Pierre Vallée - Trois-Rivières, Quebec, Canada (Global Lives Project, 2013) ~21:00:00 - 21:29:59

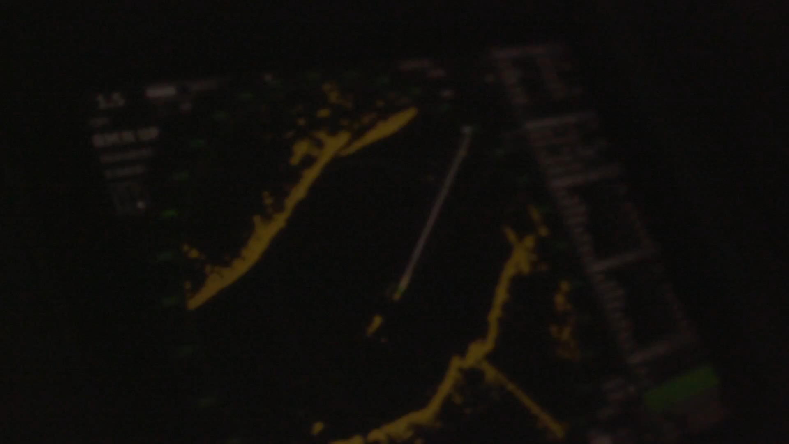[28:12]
Le radar, c'est un appareil qui nous sert à avoir un écho de tout ce qui est au-dessus de l'eau. On ne se sert jamais en pilotage de ce qui est sous l'eau.
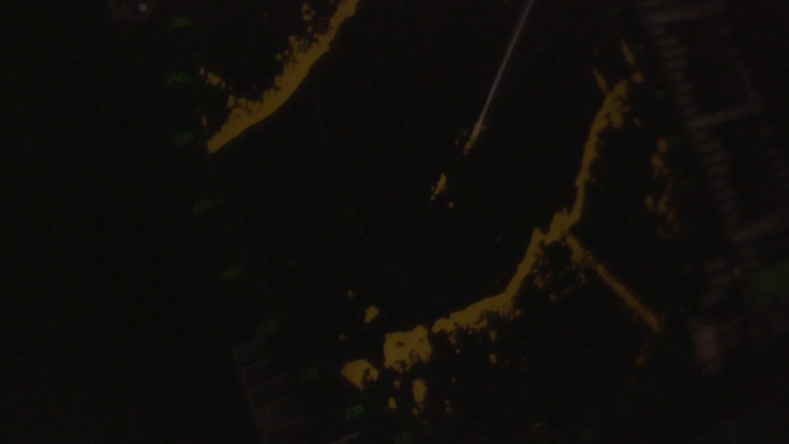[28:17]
OK, thank you. On se sert de la ligne de côte, de la côte terrestre, chaque côté. Alors, le radar, c'est une antenne qui tourne, ça émet une onde. L'onde va refléter sur des échos et revient sur le radar, sur l'antenne.
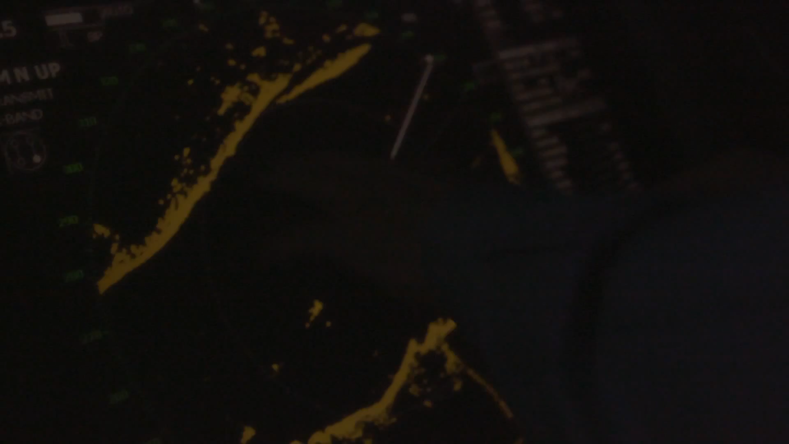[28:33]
Le temps que l'onde prend pour partir de l'antenne,
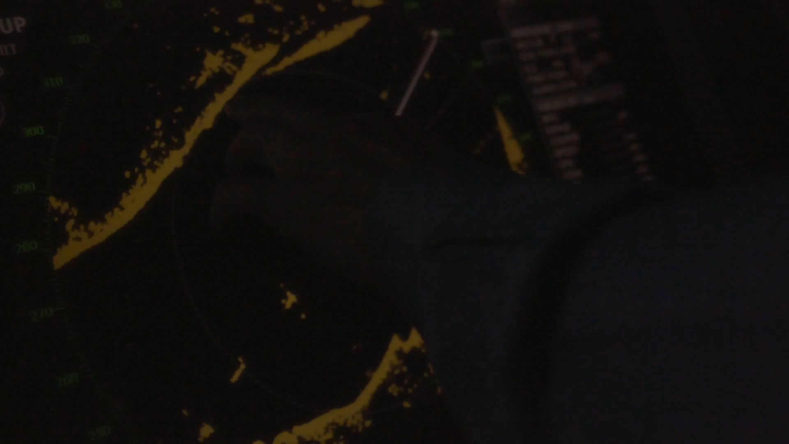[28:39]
aller refléter sur un objet et revenir, est interprété en distance.